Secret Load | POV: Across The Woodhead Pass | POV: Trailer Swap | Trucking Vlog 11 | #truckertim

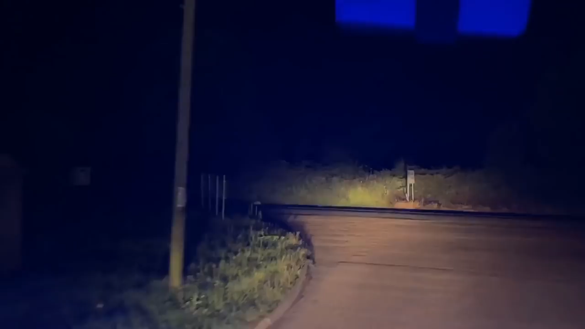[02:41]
right then let's get up to manchester so i just see my colleague there he's just turned into work he's going to newcastle bouncing up to newcastle in the hook loader oh belt sorry
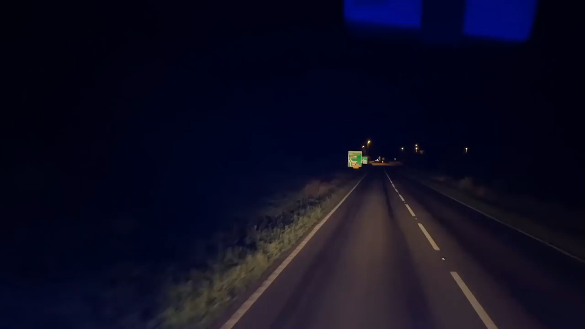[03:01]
so i'll do a little bit of filming like this then we'll get you strapped to the head for a bit of point of view filming across the woodhead pass as well probably have a stop along there as well i have a little look at the scenery trucker tim's tours today here's the uh bp garage i usually stop out in the mornings to top up with the old fuel but we actually have a full tank of fuel and a full tank of abu abu at blue this morning filled up yesterday let's crack up but we are stuck behind a hobby craft barry here one minute he's flat
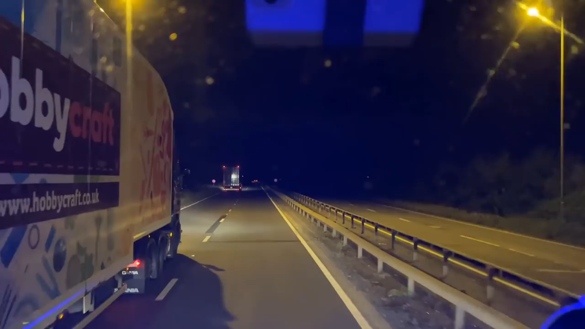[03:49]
it's a gringery lorry actually the hobby craft trailer lee distribution up ahead we're going to be able to have him as well we're gaining we're gaining it's all going to be on our top speeds i think we've got him he's got green lights in this cab great now we're neck and neck and now he's speeding up good lads look at that